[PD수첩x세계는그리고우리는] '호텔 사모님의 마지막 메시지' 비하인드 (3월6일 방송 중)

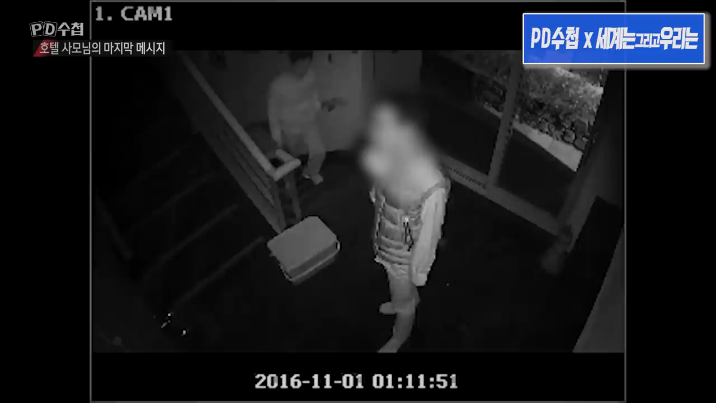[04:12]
사돈댁을 침입하죠 경찰이 내린 결론은 일반인이 봤을 때는 CCTV상 아버지가 아들을 말렸기 때문에 방용훈 사장이 행패를 부리려는